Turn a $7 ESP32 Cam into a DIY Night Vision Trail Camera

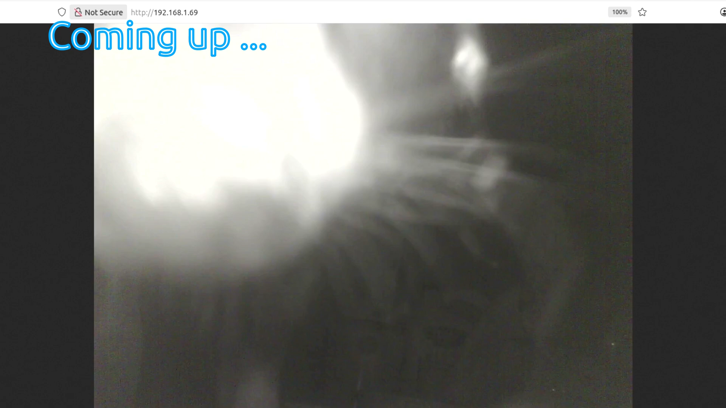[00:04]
This could be a bit of a fun one. What I've got here is an ESP32 cam with a backing thing on it to run from USB.
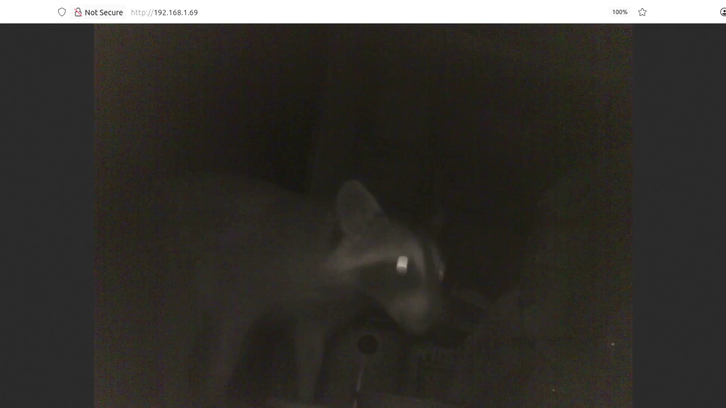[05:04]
There he is. A raccoon. Just nonchalantly eating away. And although it's not the brightest of image and the frame rate's not that brilliant and etc etc of excuses. At least now there is that footage to show who's been stealing the food. The distance to the paint cans and such at the back of the picture is about five feet. Now for power usage it is about 250 milliamps from a USB power bank which is quite high but it is driving those 21 LEDs.
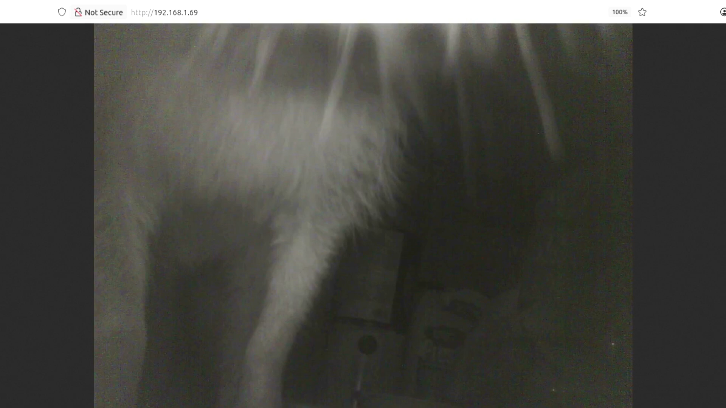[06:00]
Comes along has a good old sniff and actually knocks the camera a bit. A cheeky fool.